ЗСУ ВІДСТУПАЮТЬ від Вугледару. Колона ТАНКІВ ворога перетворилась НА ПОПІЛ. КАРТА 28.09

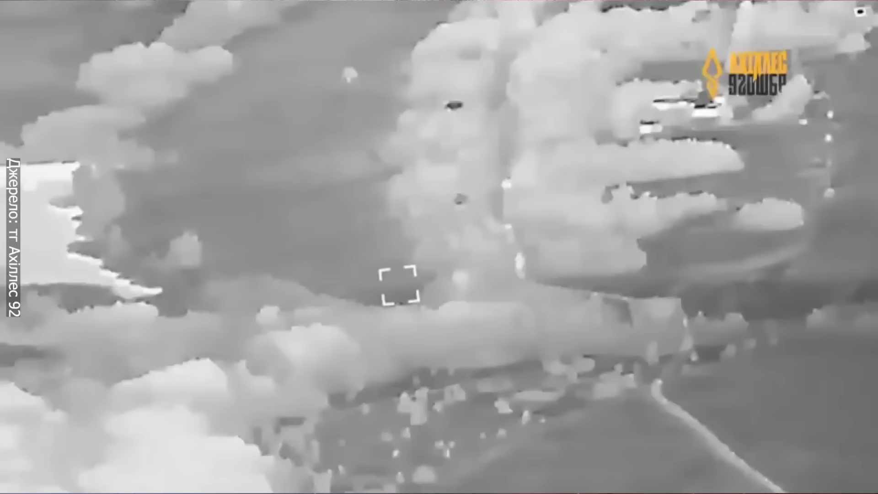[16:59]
Варто зазначити, що це відео довге, я всього відео демонструвати вам не буду. Чому воно довге?
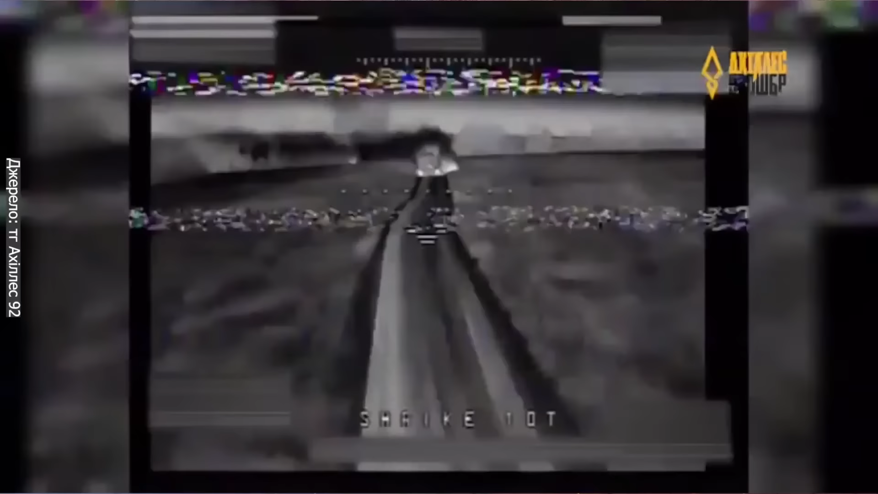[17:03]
Тому що там, слухайте, 50 одиниць техніки. Наші оборонці ліквідували 50 одиниць техніки ворога.
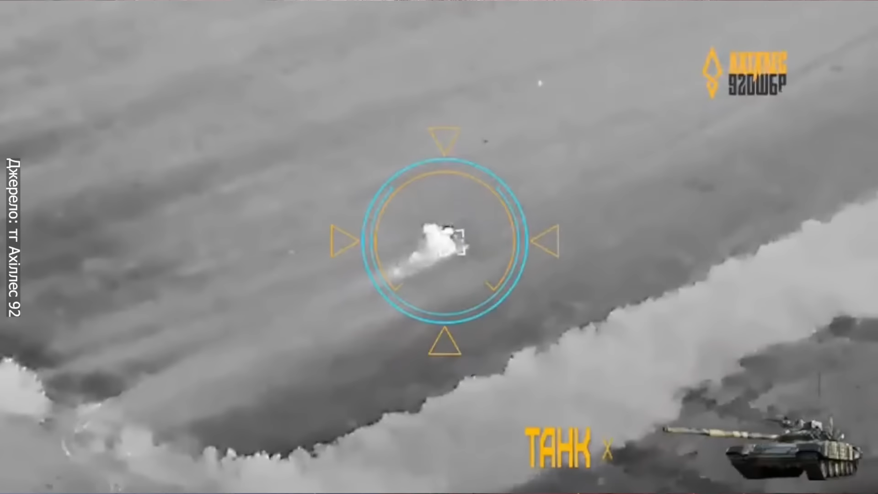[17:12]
Вони так от нагло зверхньо намагалися рухатися, але дорухалися.
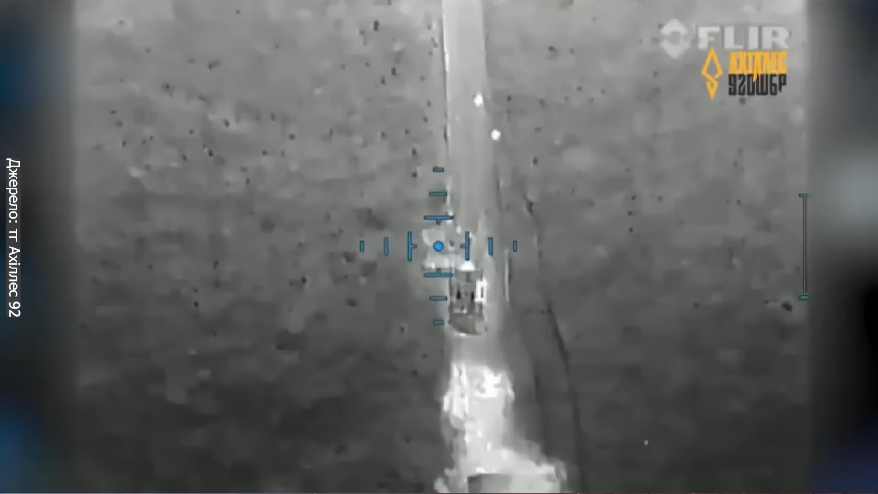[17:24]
Але от самі скиди, робота по різного роду техніки просто феноменальна.
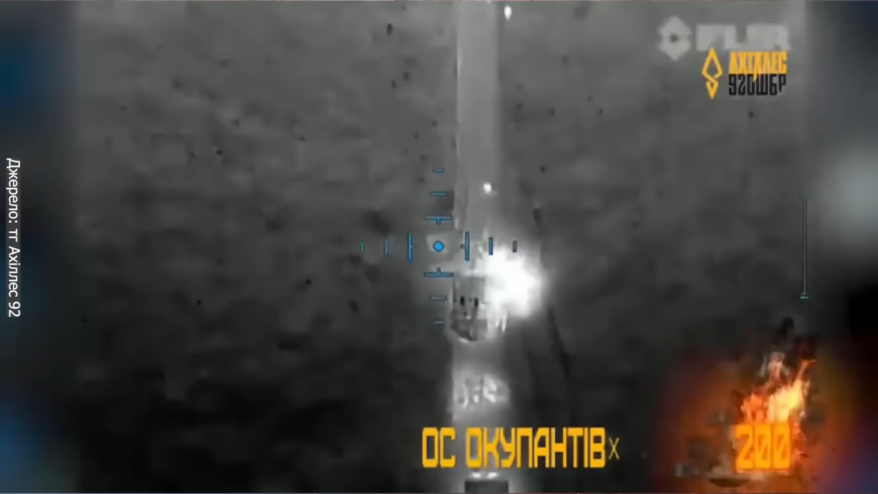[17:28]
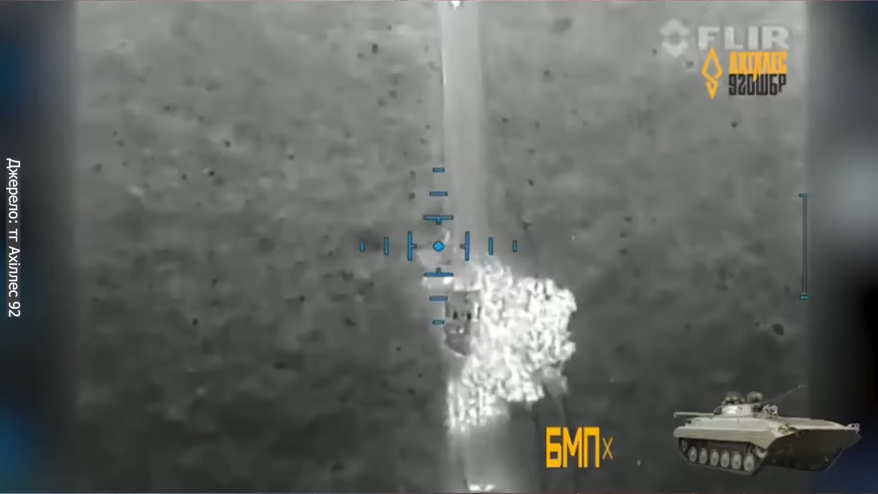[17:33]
Можемо лише підсумувати, що в цій атації знищено 14 одиниць техніки. Це 5 БМП, 3 танки, 1 БТР, 1 МТЛБ.
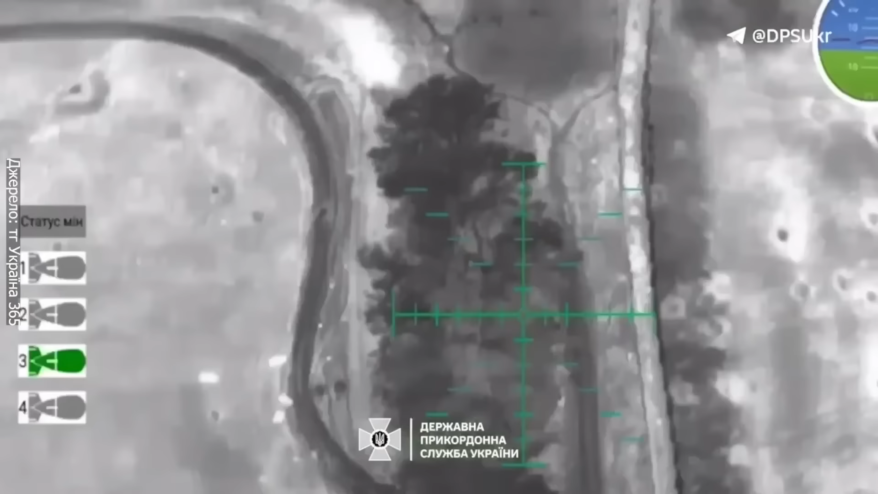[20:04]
Ось, власне, ящики на початку відео ви бачили. І от скид, і детонація. Зараз ви побачите, наскільки масштабно. Очевидно, що так, що влучили і, відповідно, склад здетонував.
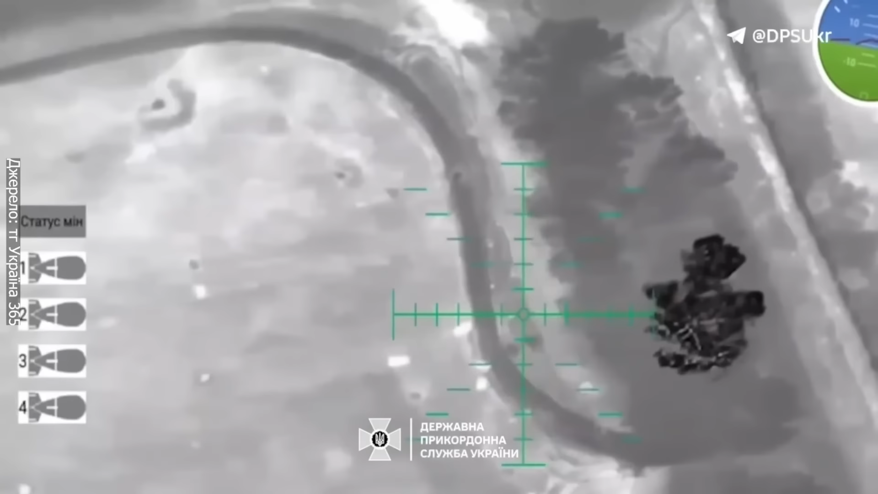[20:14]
Це дуже важливо, тому що польові склади боєприпасів – це її мобільність.